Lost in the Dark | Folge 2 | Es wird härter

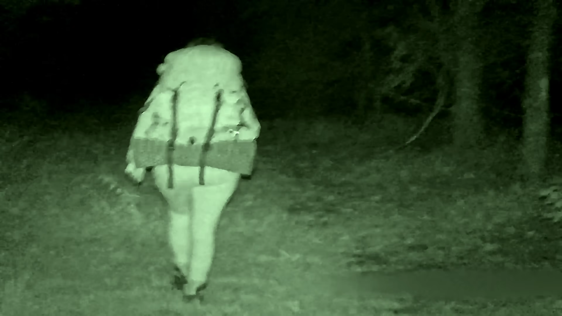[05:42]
Ich glaube, wir laufen jetzt wieder zurück.
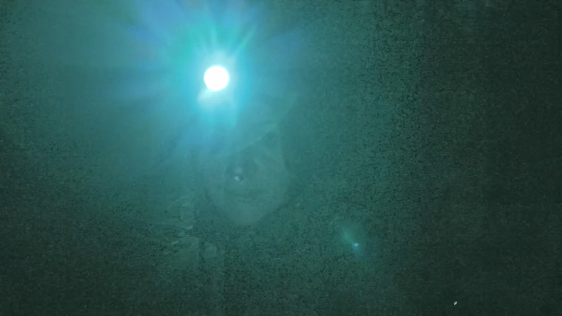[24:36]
Weil das hier war gerade wirklich Quatsch.
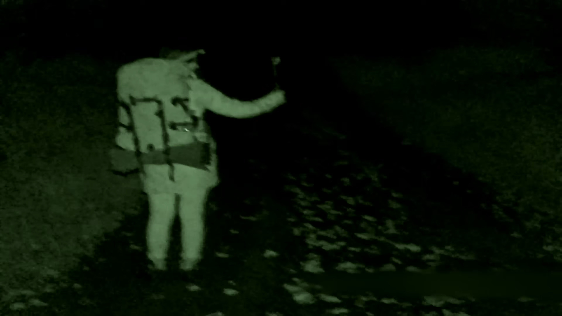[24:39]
Also, ich glaube, der Weg müsste noch ein bisschen mehr als Weg, Trampelpfad irgendwie so ein bisschen besser erkennbar sein.
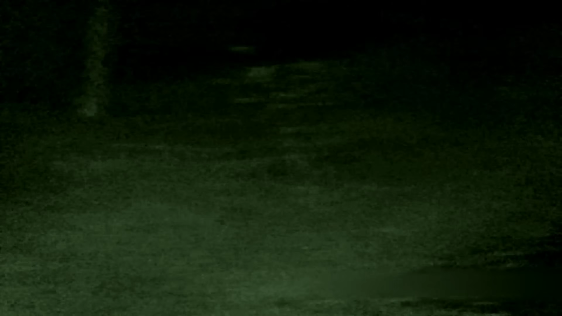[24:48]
Und dann ist es auch richtig.